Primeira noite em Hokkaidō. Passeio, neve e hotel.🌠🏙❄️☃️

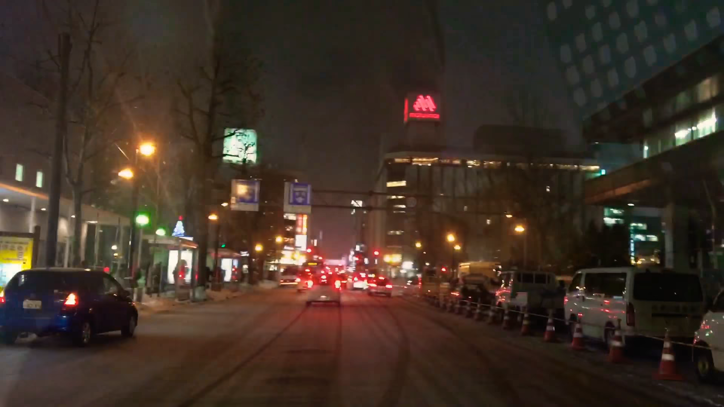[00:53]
Começando a nevar de novo. Agora tá um pouquinho mais forte.